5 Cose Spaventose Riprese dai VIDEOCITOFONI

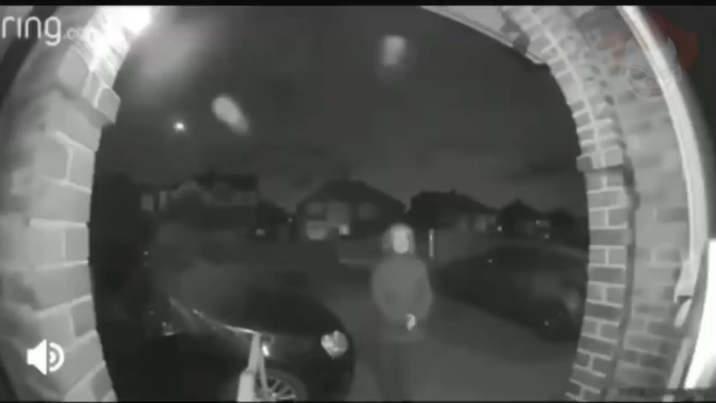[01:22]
il primo video caricato su reddit mostra un'anziana signora che si avvicina cautamente alla porta di casa il proprietario del videocitofono è stato svegliato
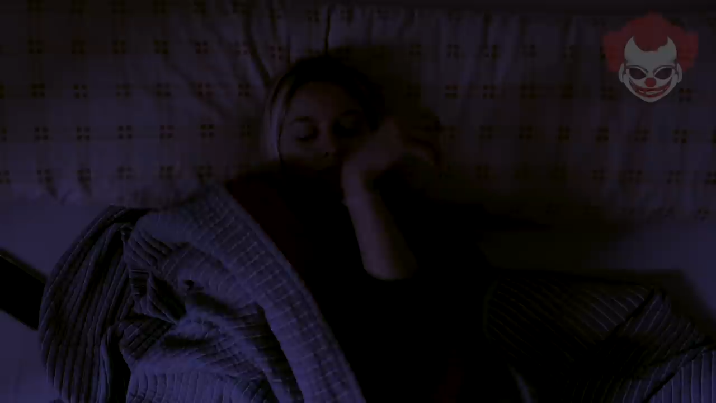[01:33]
nel bel mezzo della notte proprio da una notifica e si è trovato questo davanti in mano la signora tiene un coltello sembra confusa
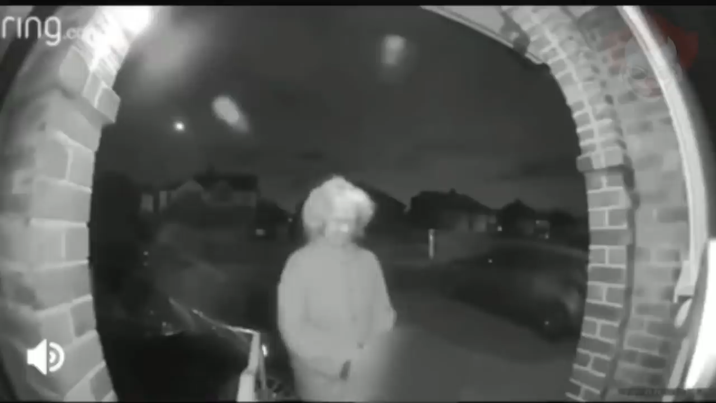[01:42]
e pare che non sappia che cosa sta facendo si ferma e inizia ad ondolare continuamente sul posto puntando l'oggetto verso la porta è chiaramente indecisa sul da farsi sembra quasi che non sappia il motivo per cui si trova lì dopo alcuni momenti di esitazione si avvicina al campanello ma ancora una volta sembra che non sappia se suonare o no esita e infine non riesce a
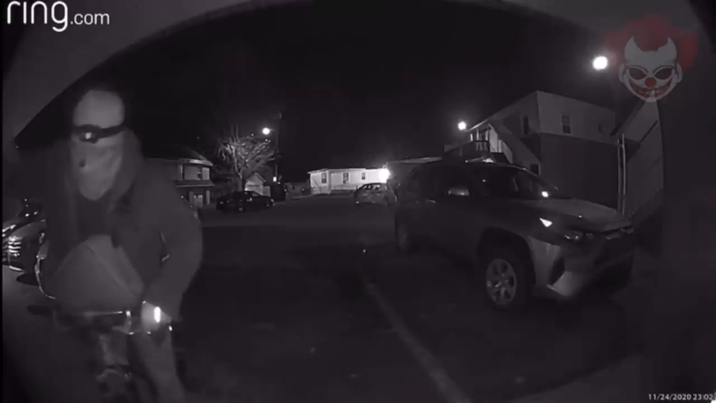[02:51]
spiava regolarmente da mesi è stata addirittura aperta un'indagine per identificarlo ma senza alcun indizio era impossibile farlo con successo fino quando un giorno il video citofono della ragazza ha ripreso questo uomo in bicicletta che si avvicina alla porta quello che dice è inquietante ma non nel senso che intendiamo di solito sentite si
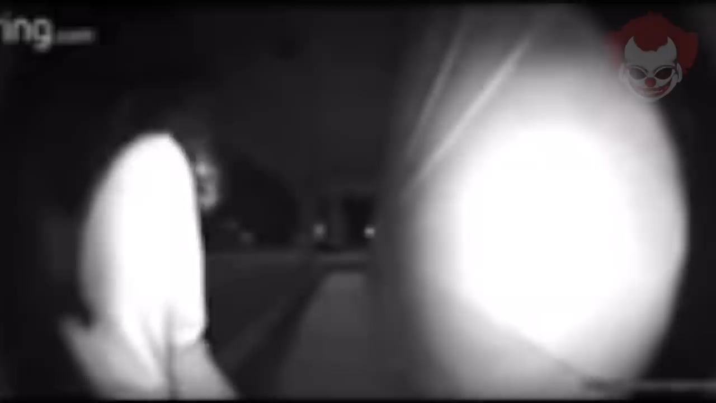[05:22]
questo video ha ripreso una donna molto agitata che bussa alla porta della casa mentre lo fa continua a guardarsi intorno e dietro di sé come se stesse scappando da qualcosa improvvisamente un uomo si avvicina e
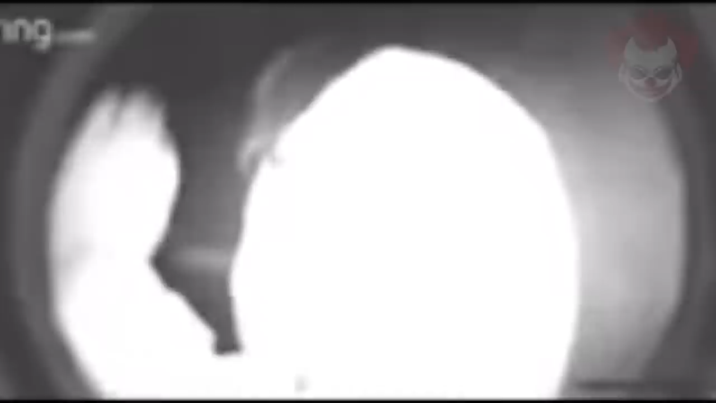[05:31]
la afferra con forza dicendole di tornare nell'auto
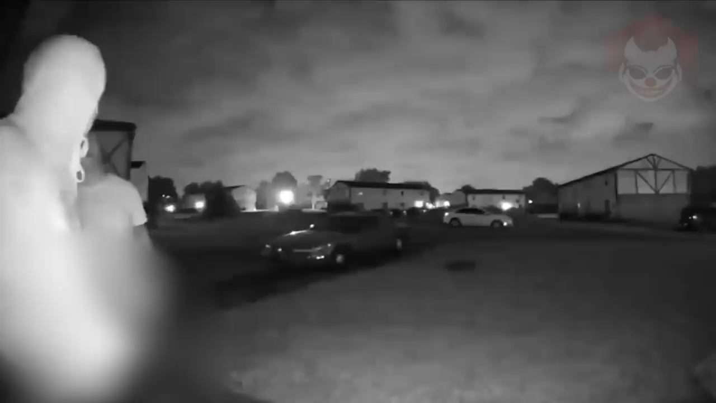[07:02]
telefono e controlla il videocitofono per capire chi fosse lì a quell'ora si trova davanti questo video due ragazzi incappucciati e con la mascherina che non sembrano avere buone intenzioni stranamente i due dicono di essere del cpd ovvero il dipartimento di polizia di columbus come
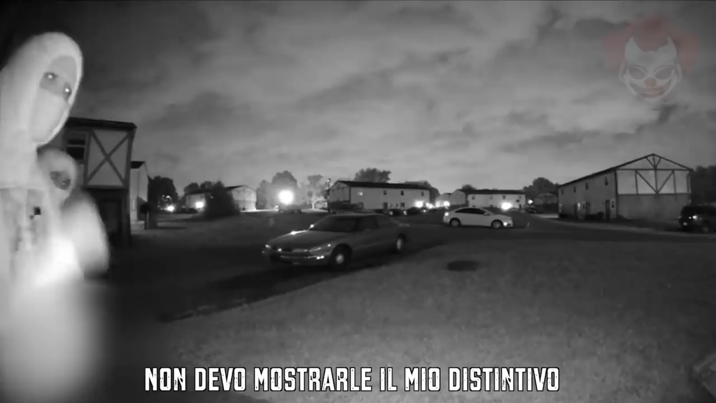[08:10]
ovviamente non avevano nessun distinto e dato che il proprietario aveva già capito la pericolosità degli individui ha proceduto a chiamare il vero dipartimento di polizia
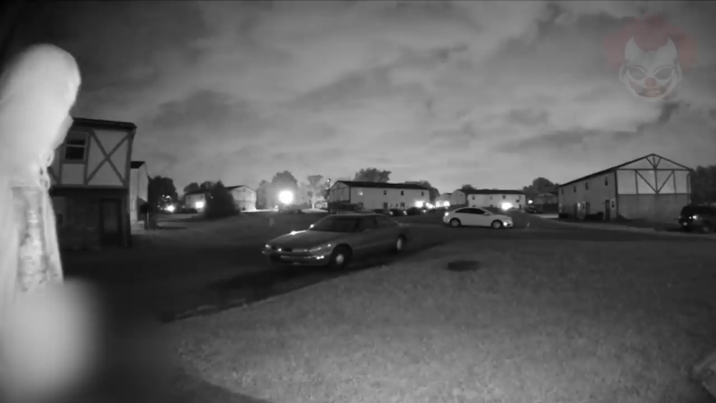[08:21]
poco dopo i due provano ancora a far aprire la porta al proprietario ma fallendo decidono di andarsene proprio prima che arrivasse la polizia nessuno dei due è stato identificato nonostante le chiare immagini del filmato la cosa assurda è che in un caso come questo l'assenza di un videocitofono potrebbe essere fatale non sappiamo quali fossero le reali intenzioni dei due alcuni credono volessero derubare il proprietario di casa ma c'è la probabilità che avessero in mente cose decisamente molto molto peggiori
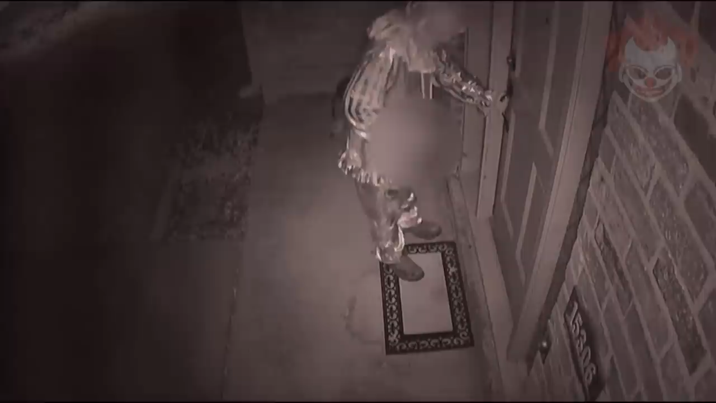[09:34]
un uomo vestito da clown con un collo in mano non solo prova ad entrare dalla porta principale ma fa il giro dell'intera casa insistentemente per trovare una porta aperta e entrare
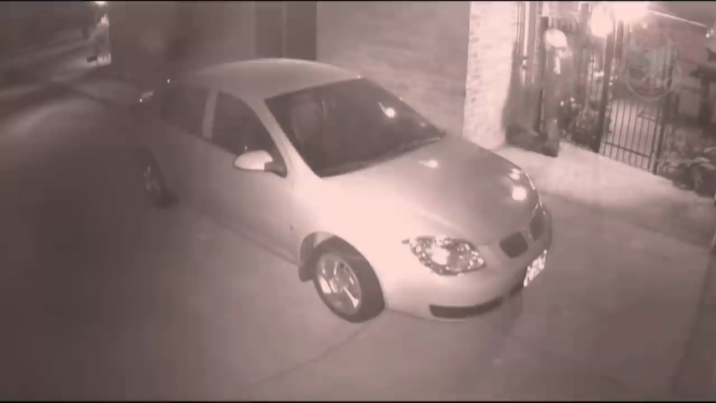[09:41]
prova ad aprire ogni porta possibile quali possono essere le intenzioni di un individuo del genere vi ricordo che nel 2016 negli stati uniti era diventata diffusa la clown mania alcune